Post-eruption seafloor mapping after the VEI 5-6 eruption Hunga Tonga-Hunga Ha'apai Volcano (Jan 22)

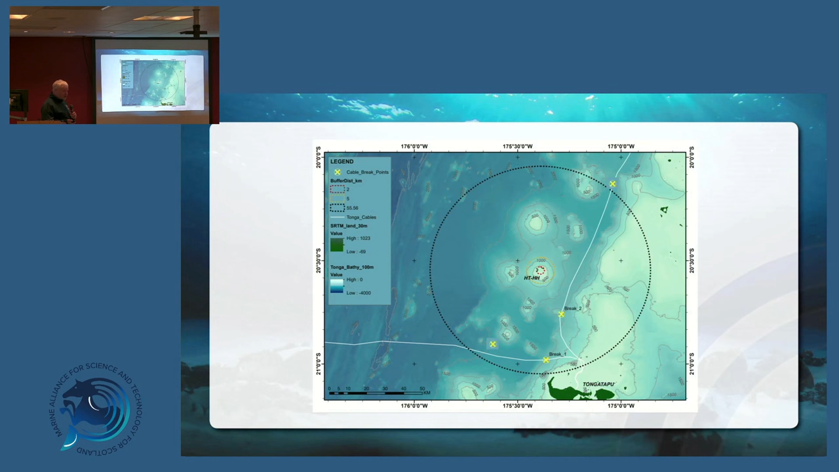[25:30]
And we're very experienced in submarine volcanoes in our part of the world, and we did not want humans to be anywhere near the summit of the volcano. And the reason is really simple. It wasn't so much if it blows up again, because we knew it couldn't do that, but the issue is that all volcanic eruptions are powered by gas. It's as simple as that.
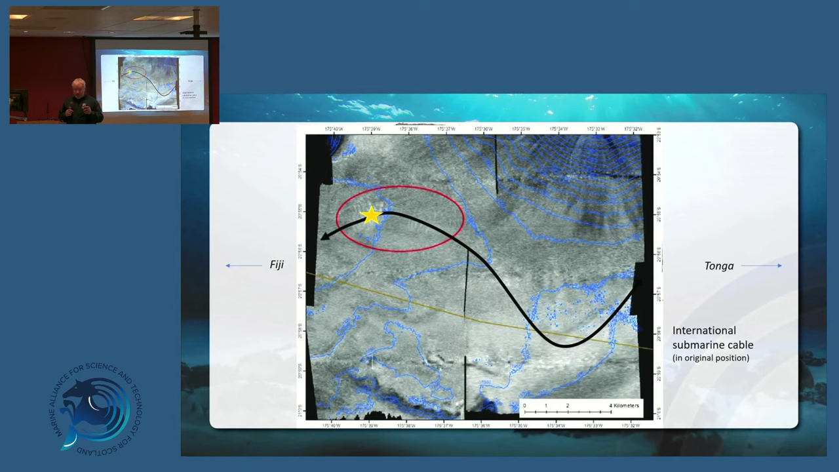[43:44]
So it's actually gone, I had to climb 150 metres high to just to get in this valley alone. And then it sloshed backwards and forwards like water in a bathtub, broken this cable and dropped it off here. So, and what's interesting too, we took the timings. We knew when the tsunami started, when the material entered the water. We knew when this cable was cut.
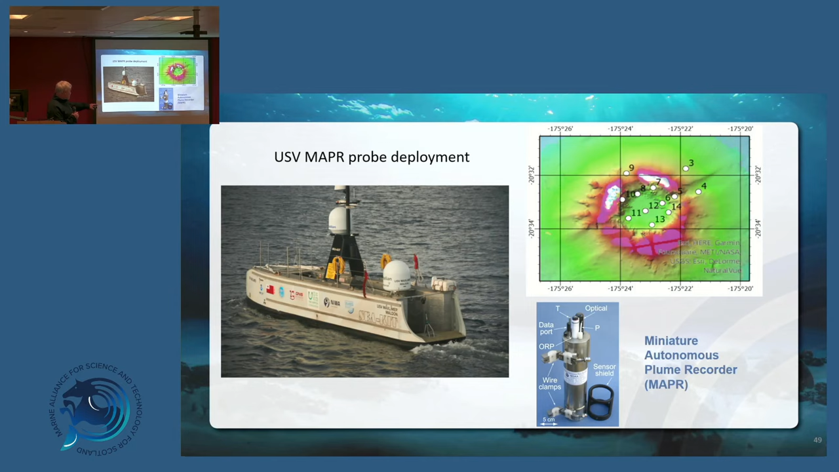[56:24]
you can say, stop the boat, deploy the mapper. You know, you could target something real time. Nothing's autonomous. It was all done real time with people talking. So it was actually a very, very, in fact, you can see the map unit tucked into the little cage in there. It's actually a very, very cool bit of kit, and it was quite exciting to do.